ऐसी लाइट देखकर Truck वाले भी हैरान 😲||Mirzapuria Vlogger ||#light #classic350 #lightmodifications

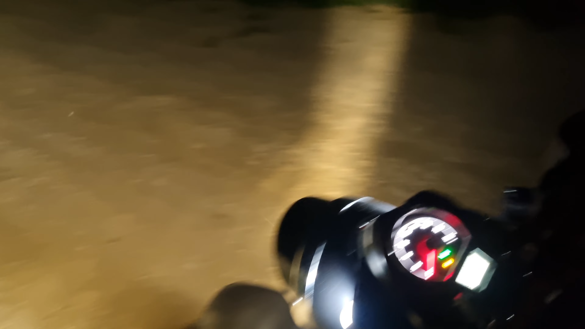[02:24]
चालू करा पहले यह दो पीला वाला जाब अजस रोस